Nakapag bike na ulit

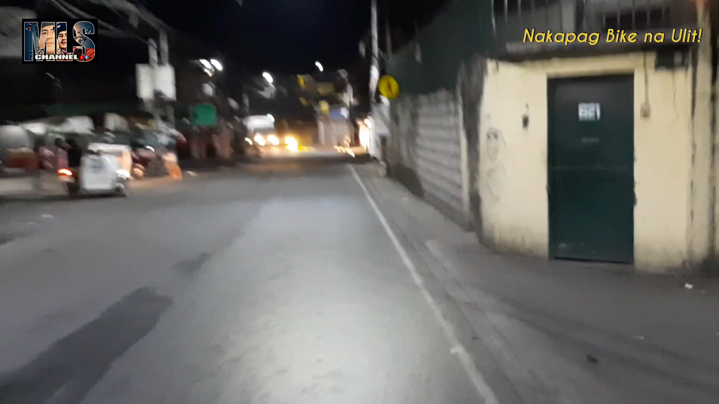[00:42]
Yun mga idol, alin dito na tayo ngayon sa kahabaan ng General Luis sa Caloocan.